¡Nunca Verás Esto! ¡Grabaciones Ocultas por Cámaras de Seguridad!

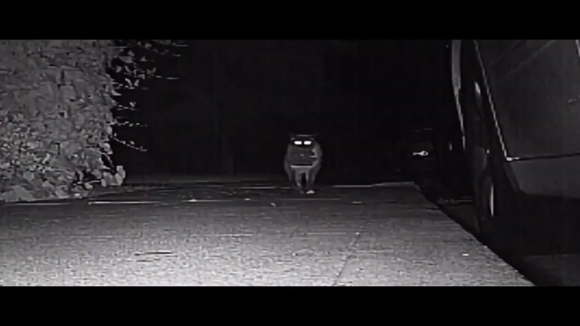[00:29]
Así que decidieron instalar una cámara de vigilancia y gracias a él descubrieron que su gato tomaba prestado todo lo que se encontraba por ahí.
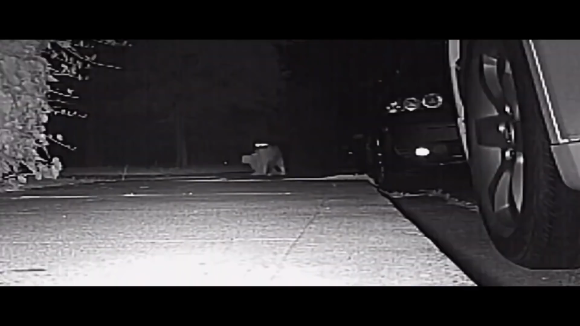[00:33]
Desde luego, este gato es un malote muy lindo. Esta joven no sabía que había una cámara instalada en el ascensor y no se contuvo, decidió divertirse a tope.